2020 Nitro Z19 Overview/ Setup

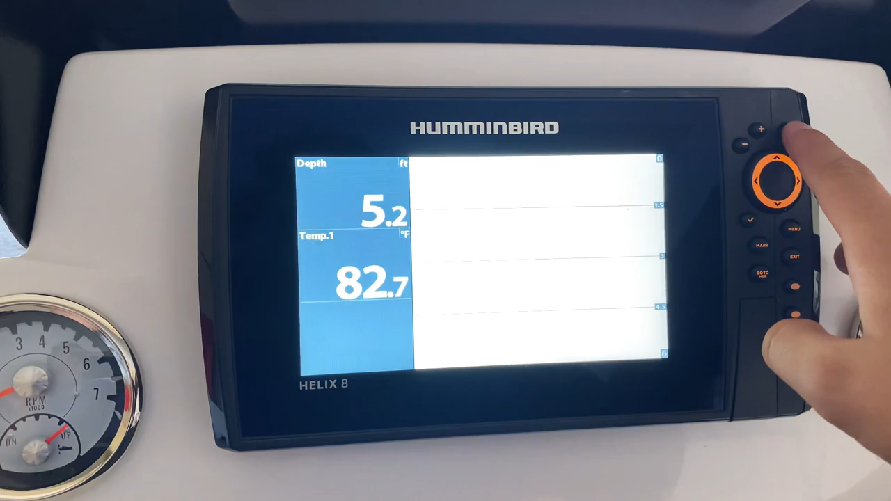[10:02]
On screen: depth 5.2 ft, water 82.7°F
I generally keep it on – for this, I keep a map and then a small sonar if I'm just mapping areas.
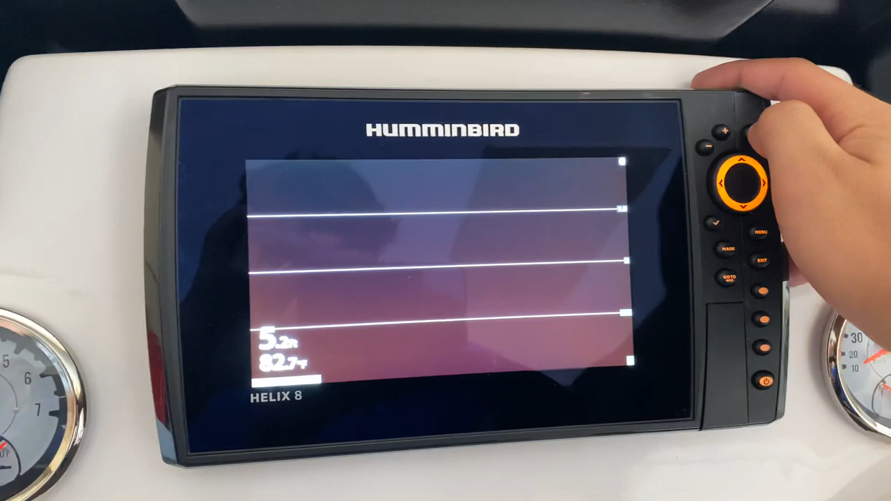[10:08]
On screen: depth 5.2 ft, water 82.7°F
Or if I'm – if we're sitting in a cove or whatever, I'll throw on side scan.
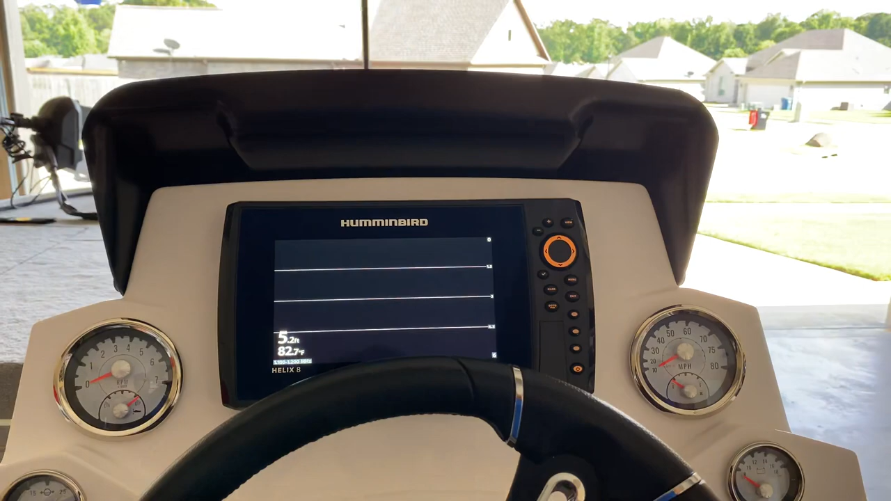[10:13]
On screen: depth 5.2 ft, water 82.7°F
Basically, for the passenger, I don't really use this one that often.